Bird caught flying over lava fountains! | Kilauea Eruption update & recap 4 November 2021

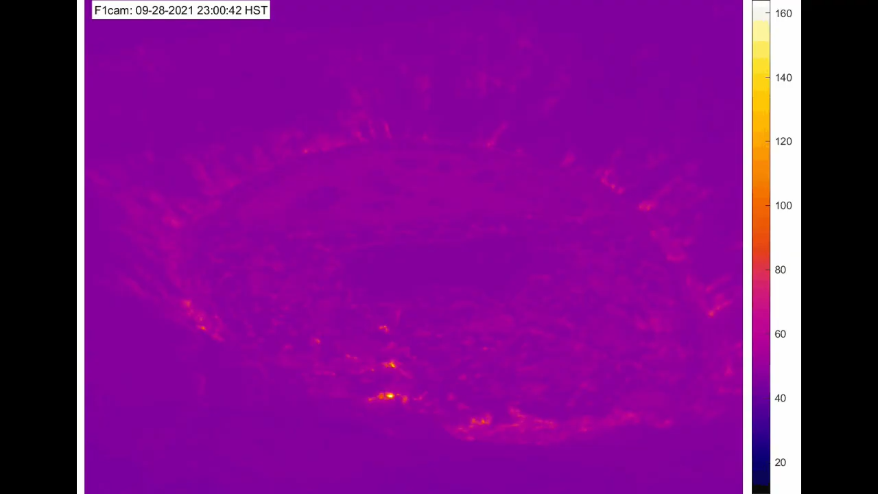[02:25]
Here is a thermal time lapse of the complete eruption
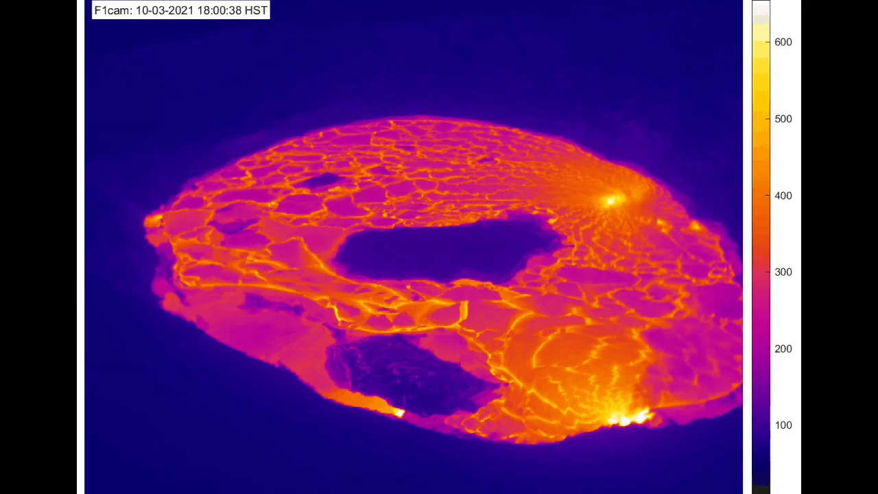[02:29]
starting from the 29th of September all the way up until the 4th of December.
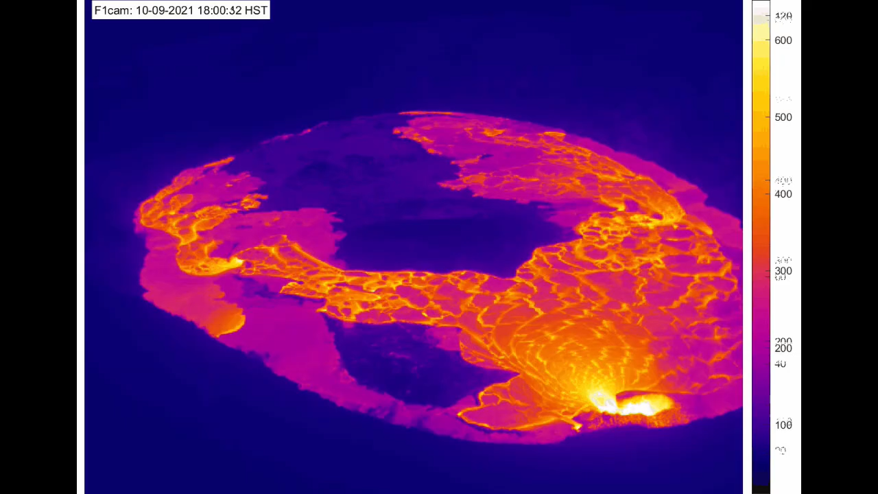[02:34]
The west part of the lava lake contains the primary active vents and in fact that is the only
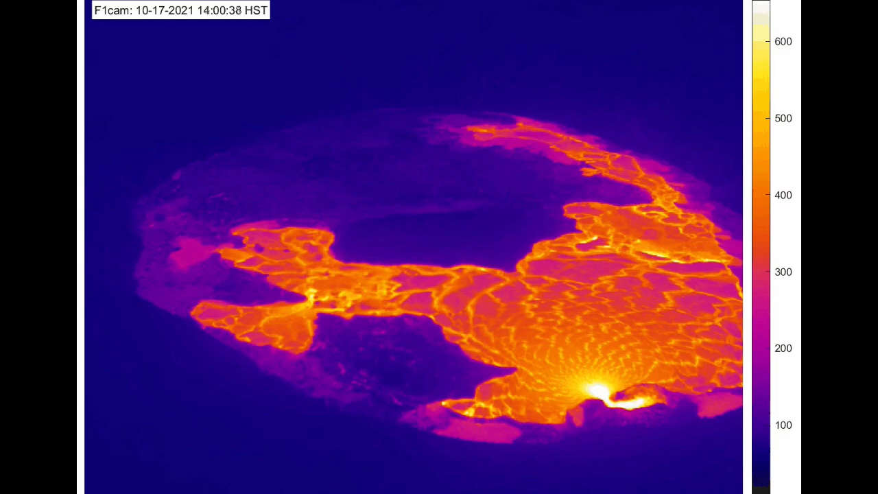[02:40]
vent that is currently active inside the lava lake. The eastern part of the lava lake however started to crust over however under the cool crust it is still molten.
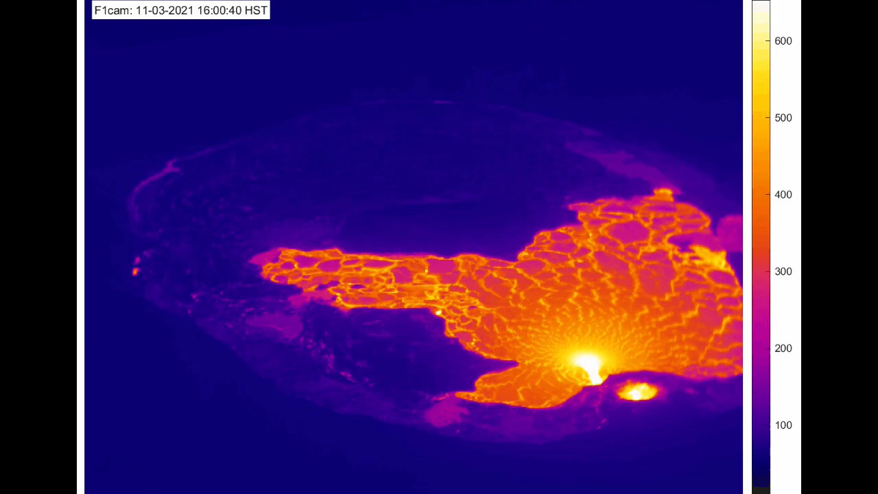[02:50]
As you can see there's a bunch of squeeze-ups on the outer edge of the lava lake including the eastern part of the lava lake.